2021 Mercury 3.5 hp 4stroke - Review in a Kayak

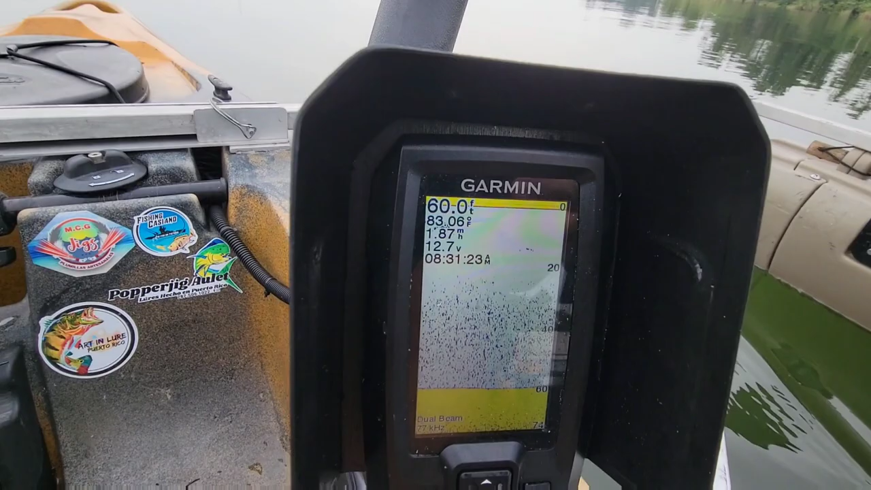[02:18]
On screen: depth 60.0 ft
1.89 millas por hora. Tenemos la propela puesta.
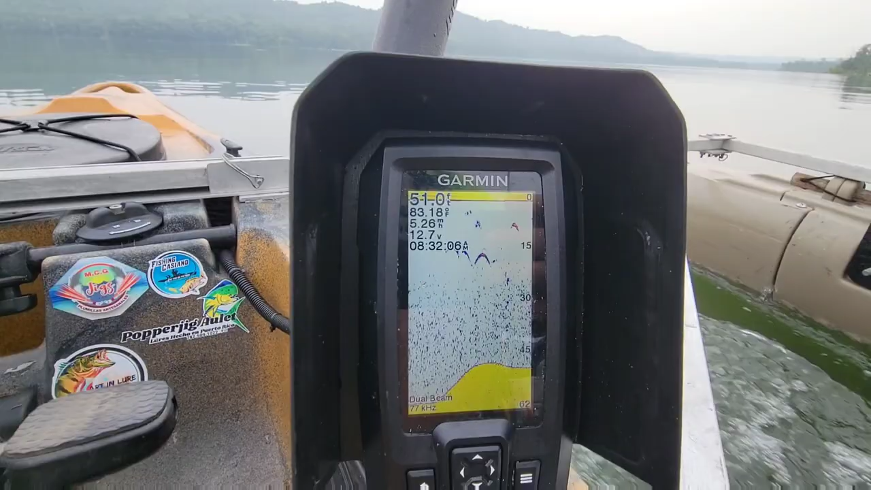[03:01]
Esto es el lago, aquí corre cualquiera. Hay que ver en alta mar a ver cuánto corre un cuarto. Está marcando 5.21. Vamos a ver a medio cabillo, a ver.
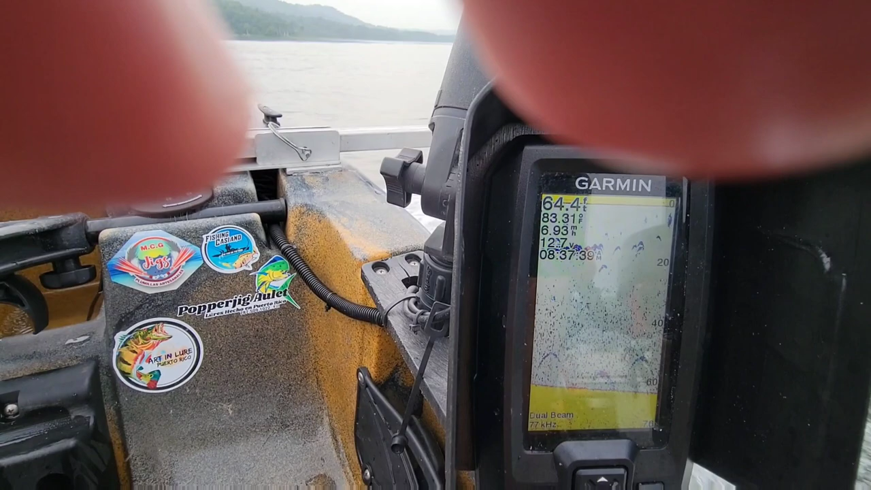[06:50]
Se quedó más o menos igual.